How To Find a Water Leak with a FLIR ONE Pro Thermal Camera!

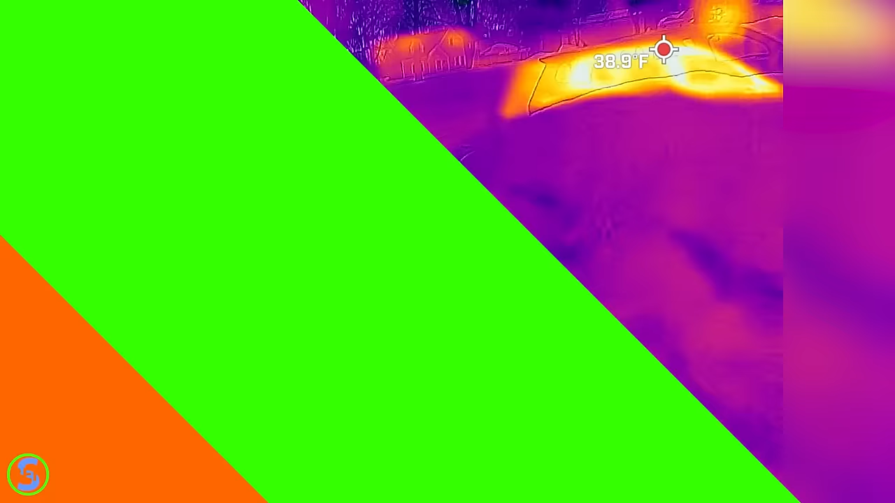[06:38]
On screen: spot 38.9°F
Now, you might have noticed that in some of the video, the image wasn't quite lined up with the thermal image, and that's just because I didn't have the alignment set quite right.
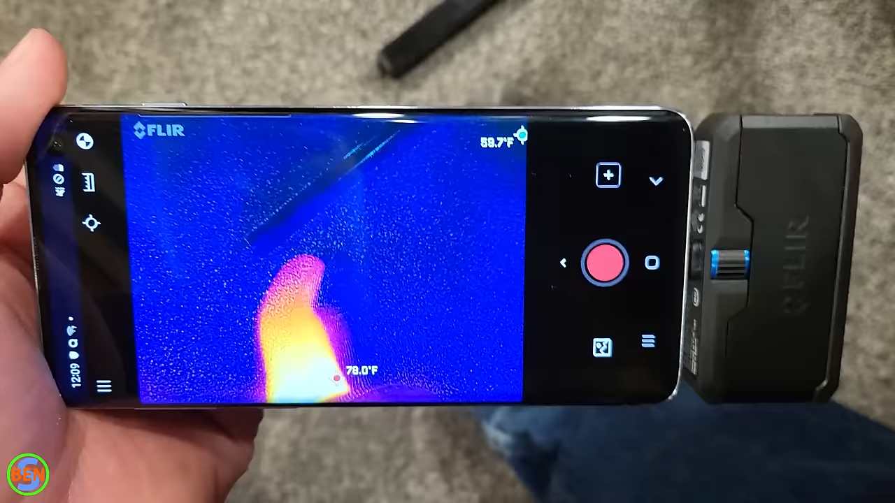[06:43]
If I go in here and go into camera alignment, that's going to allow us to position this properly. Okay, let's see, we've got to go this way. Oh, there we go. So, you can see my toe. So, I just had that slightly messed up the other day when I was taking the video of the room. Now, we should be good to go, and the shapes are going to properly align with the thermal camera.
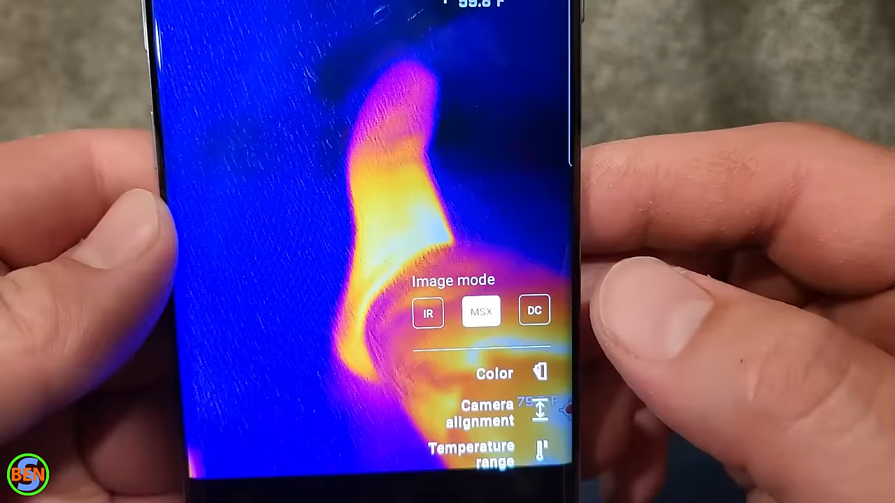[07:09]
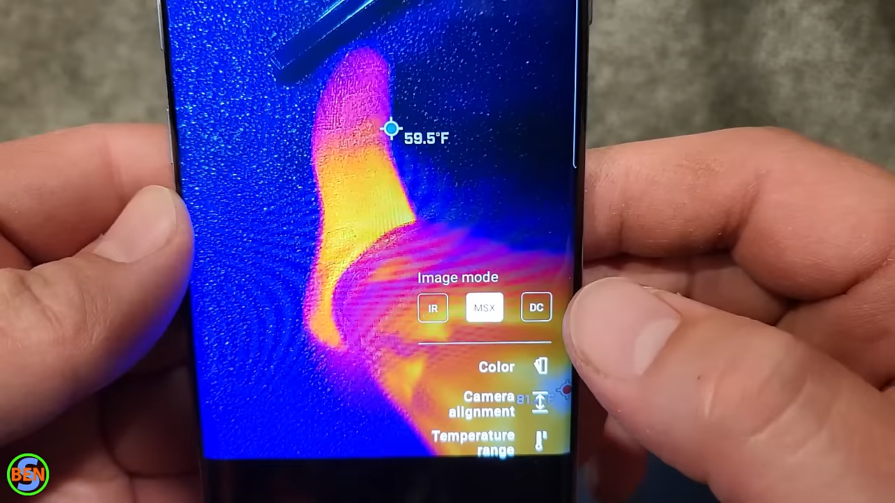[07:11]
On screen: spot 59.5°F
Now, you can also change the image mode from this MSX mode to just infrared.
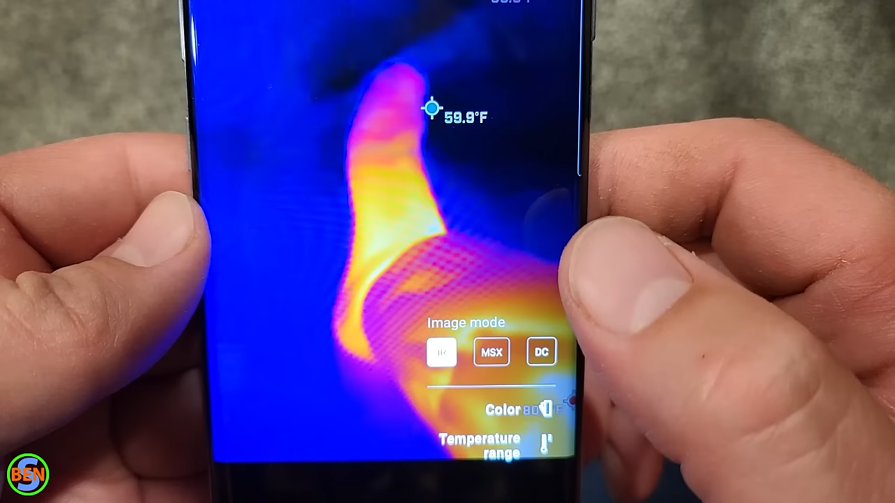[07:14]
On screen: spot 59.9°F
You can see how it's just more blurry there. It's just because just using the thermal camera,
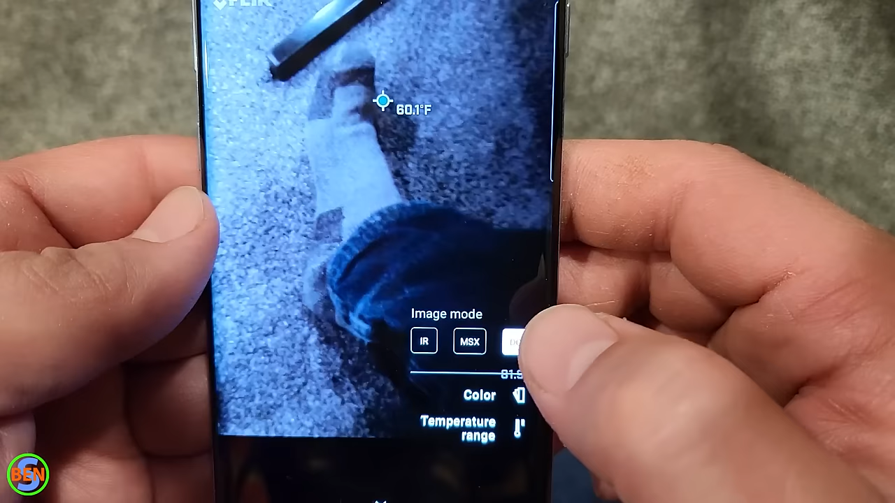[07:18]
On screen: spot 60.1°F
or you can look at the depth camera, I believe is what DC stands for, correct me if I'm wrong, or you can use a combination.
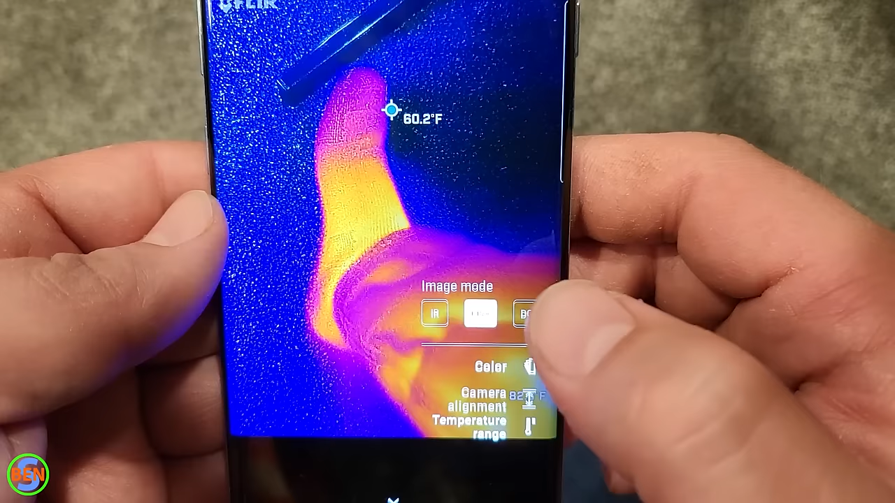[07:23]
On screen: spot 60.2°F
And now you can see our alignment is really nice and
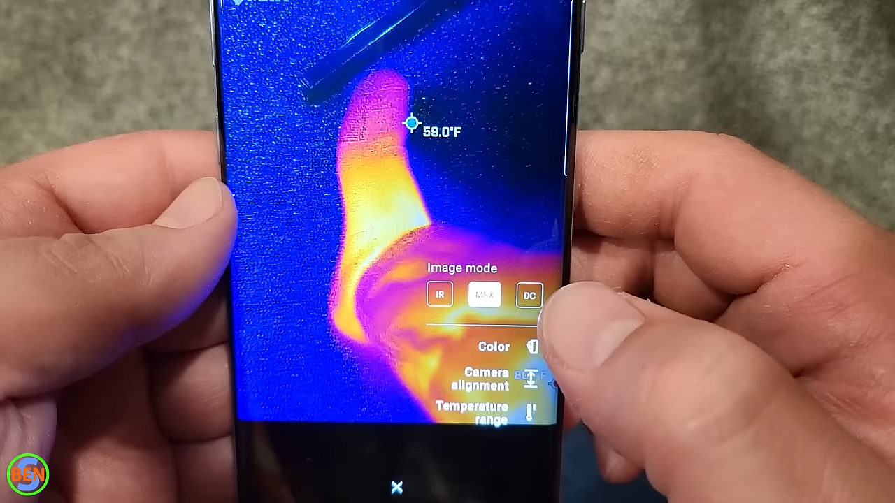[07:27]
On screen: spot 59.0°F
would look a lot better if I had done that before I took all that video.